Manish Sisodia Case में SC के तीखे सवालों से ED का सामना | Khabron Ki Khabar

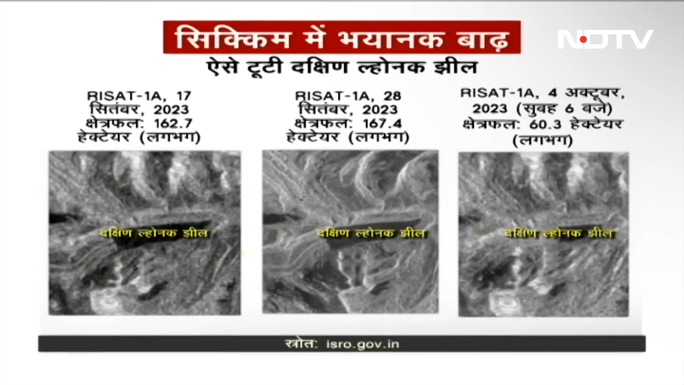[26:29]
देखना होगा जिसका जिक्र हमने अभी किया कि वो किस तरह से टूटी यह जील लोनक ग्लेशियर के पिघलने और पीछे हटने से बनी है इसरो के राइसेट वने उपग्रह की इन तस्वीरों से हाथसे की वजह साफ होती है इसमें आप 17 सितंबर